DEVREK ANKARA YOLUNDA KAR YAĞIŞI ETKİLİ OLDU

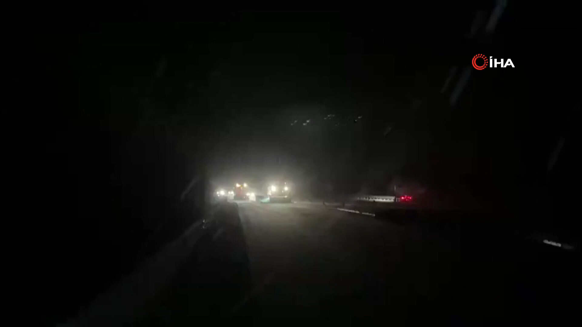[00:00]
Meteoroloji Genel Müdürlüğü'nün Batı Karadeniz'de kar uyarılarının ardından şehri yüksek kesimlerinde kar yağışı etkisini gösterdi. Devrek Ankara yolunda gece saatlerine kar yağışı etkili oldu. Karla dolan karayolunda sürücüler zor anlar yaşadı. Sürücülerin imdadına ise karayolları bölge müdürlüğü ekipleri yetişti. Ekipler hem kar küreme hem de tuzlama araçlarıyla güzergâhta çalışmalarını gece boyunca sürdürdü.